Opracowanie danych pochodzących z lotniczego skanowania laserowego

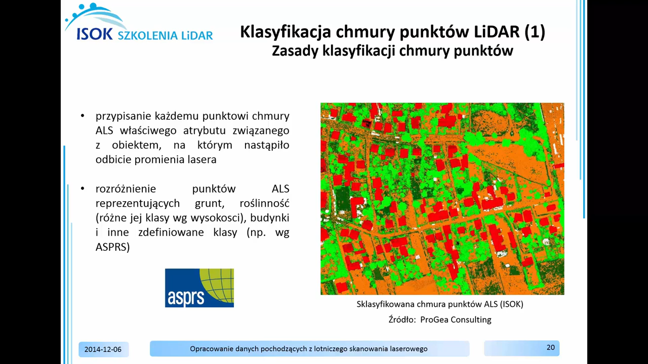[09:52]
Polega ona na przypisaniu każdemu punktowi z chmury punktów ALS właściwego atrybutu związanego z obiektem. W ten sposób można z całego zbioru odbić, wydzielić punkty leżące na gruncie, reprezentujące roślinność niską, średnią i wysoką, budynki oraz inne klasy, które zdefiniowano dla danego projektu.
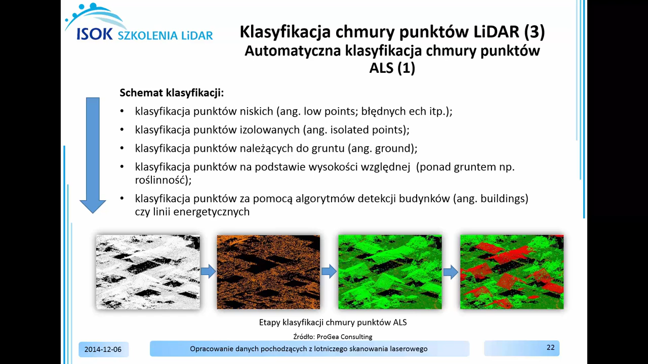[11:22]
Na podstawie wysokości względnej dokonuje się klasyfikacji roślinności niskiej, średniej i wysokiej. Natomiast klasyfikacją budynków przeprowadza się najczęściej z klasy istniejącej już roślinności. Niektóre specjalistyczne programy oferują również automatyczną detekcję innych klas, takich jak np. linie energetyczne.
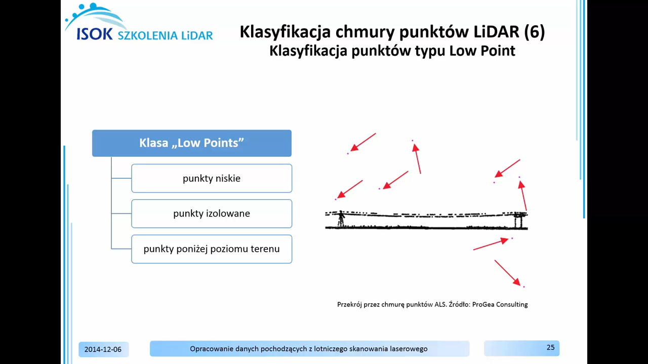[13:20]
Podobny algorytm wykorzystuje się również do klasyfikacji innych klas punktów izolowanych, np. występujących w powietrzu. Autorzy algorytmów zaprojektowanych do klasyfikacji punktów leżących
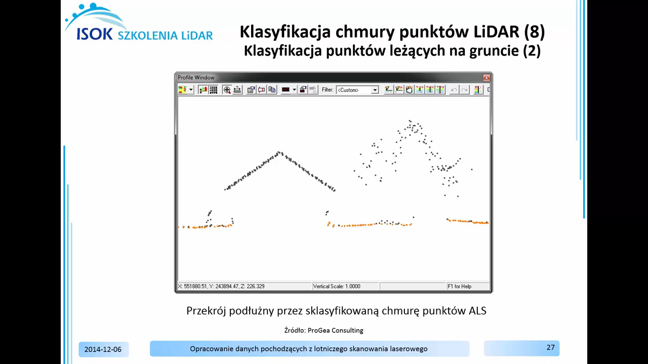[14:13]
Kolorem pomarańczowym oznaczone są punkty klasy Grand, natomiast pozostałe kolorem szarym punkty pozostałe w klasie niesklasyfikowane.
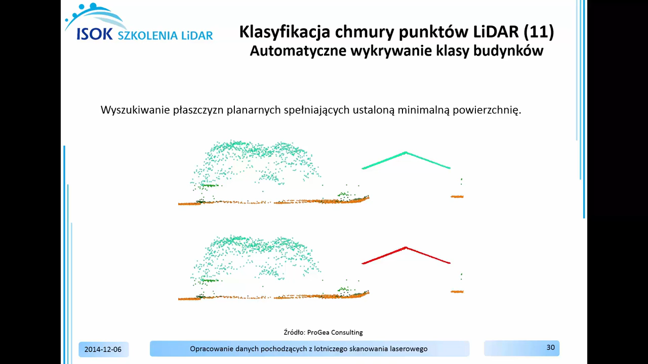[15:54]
Dzięki wykorzystaniu tej informacji o wielokrotności odbić tego samego promienia lasera algorytm poszukujący budynków stosunkowo łatwo znajduje te o pojedynczym echu w klasie roślinności powyżej określonego progu wysokości. Po dokładnej analizie wyników automatycznej klasyfikacji chmury punktów ALS obserwuje się różne rodzaje błędów generowanych w wyniku nieodpowiednio dobranych parametrów dla specyfikacji danego obszaru. Najczęściej spotykane błędy automatycznych klasyfikacji chmury punktów to sytuacje, gdy punkty leżące pod terenem albo punkty roślinności włączone są do grupy punktów należących do klasy ground.
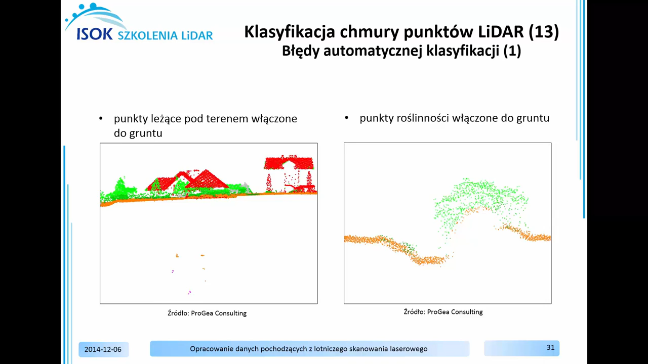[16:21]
Błędami są również ściany lub dachy budynków
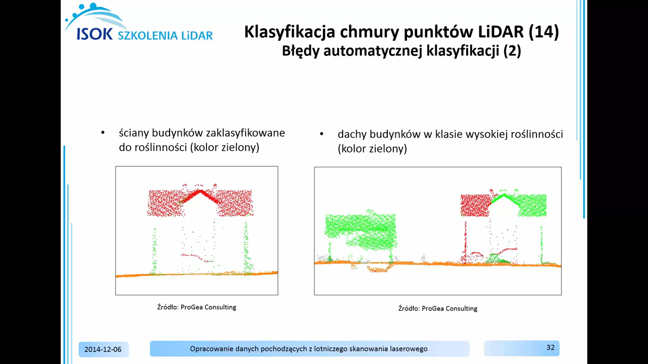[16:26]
znajdujące się w klasach roślinności ale także mosty pozostawione w klasie ground lub roślinność.